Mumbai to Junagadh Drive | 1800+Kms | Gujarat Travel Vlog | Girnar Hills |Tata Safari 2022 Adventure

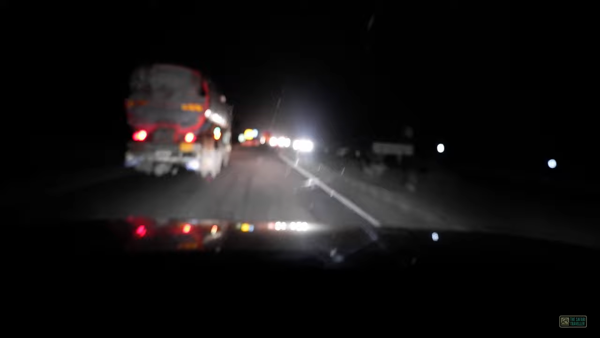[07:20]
काफ़ी पावरफुल हेडलैम्प्स है इसके, अच्छा फील्ड ऑफ व्यू है।
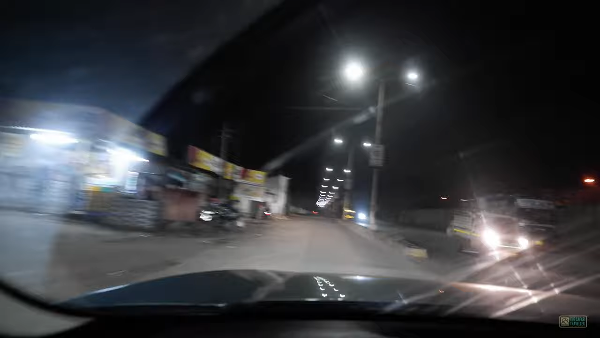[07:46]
वहाँ पे मैंने देखा कि जहाँ पे हम रुकने वाले थे उसके पहले एक रेसिडेंशियल एरिया था,
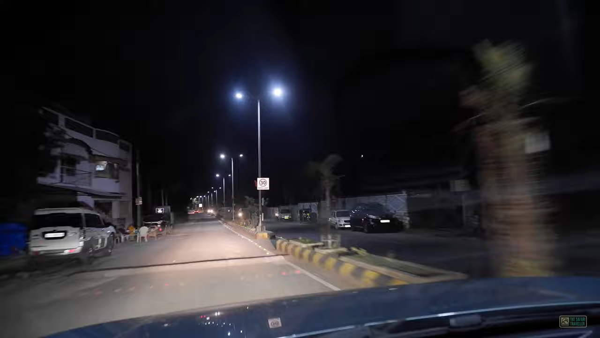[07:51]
वहाँ लोग कुर्सी डाल के बाहर रोड के पास बैठे थे और गपशप कर रहे थे। तो फाइनली जब मैंने हमारी होटल देखी तो थोड़ा एक रिलीफ सा लगा मुझे। रात के 11:30 हम पहुंच गए ऑलमोस्ट।